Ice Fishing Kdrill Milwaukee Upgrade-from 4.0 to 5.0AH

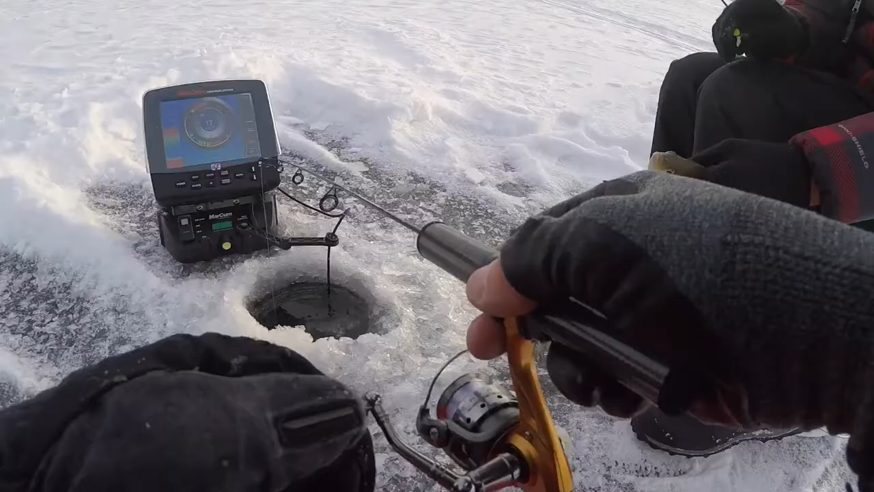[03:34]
All right. They're coming up on it. Got one, buddy. Ugh. Wait a minute. It's too small. How does it feel? Huh? Okay.
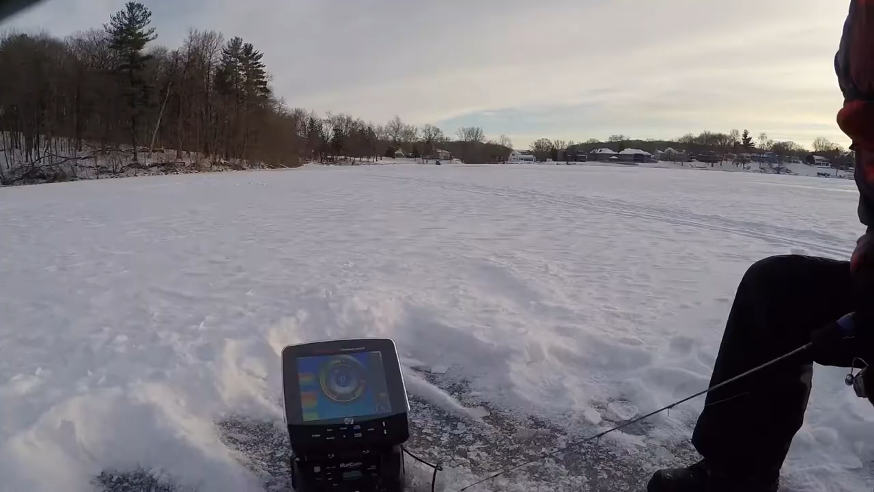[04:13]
You want to cut the tent up here? Yeah. Yeah. You got fish down there, dude. You got one on, don't you?